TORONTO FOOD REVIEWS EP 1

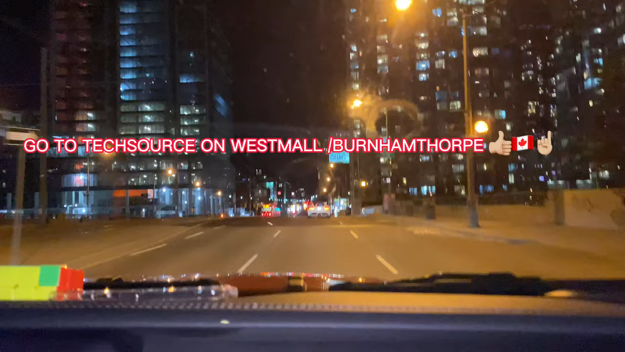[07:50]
See, look, you see, we're on Richmond, and Spadina, and it's not Chinatown still.
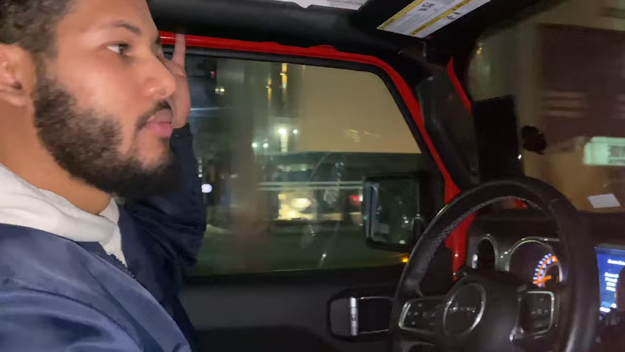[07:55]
I told Chinatown's you. Chinatown's right here. Well, after how many lengths do we pass by first? All right, I give it to you. At Queen Street, Chinatown, right? See? Yes, queen. So most studio, you don't know where Chinatown is. I just told you guys at the beginning of GPS. I'm so thankful to me, Chinatown. No, it's not. Why?
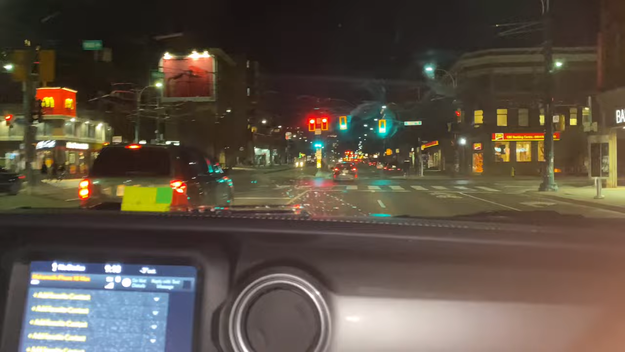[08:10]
Whoa, that's racist. Why? This guy said this whole thing to me is Chinatown. It's all streets.
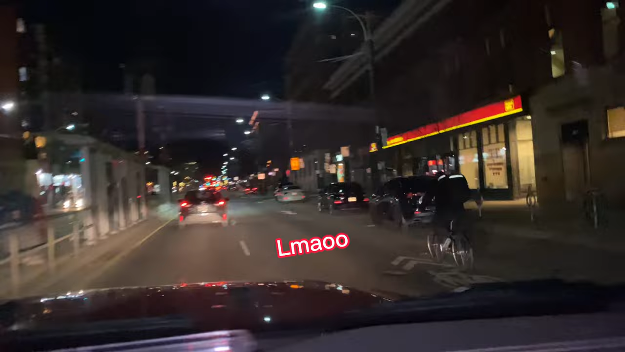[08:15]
The man Chinatown on the bike. No, it starts off on, what's this one? Sullivan? Yeah, Sullivan. Yeah, now Chinatown.
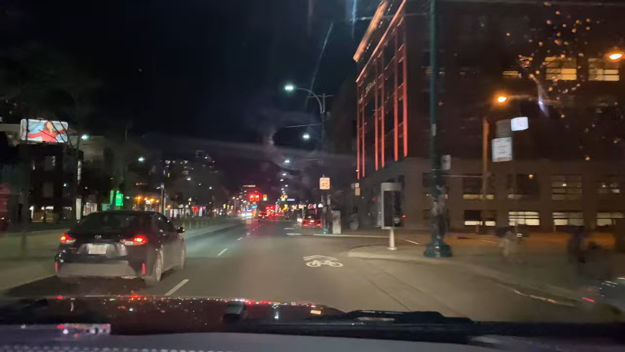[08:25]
No, it has to be there, because CBC over there was China. No, it wasn't. Yeah, CBC was there. What Chinese is that thing?
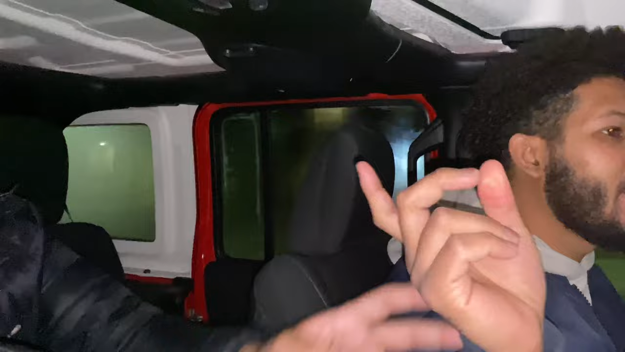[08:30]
Look at the stores. There's not a single Chinese word or anything. You don't see anything Chinese. No, that's CBC.
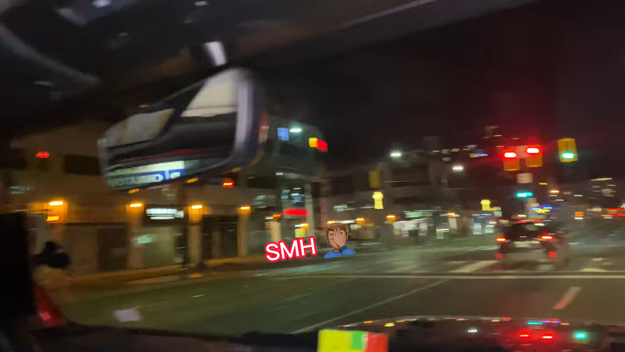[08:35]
Yeah, so far, Haji has a point there. Yeah, look, nothing is Chinese. Right there. Now Chinatown. You see, it started here. There you go. Now we're in Chinatown. Now we are officially in Chinatown, guys.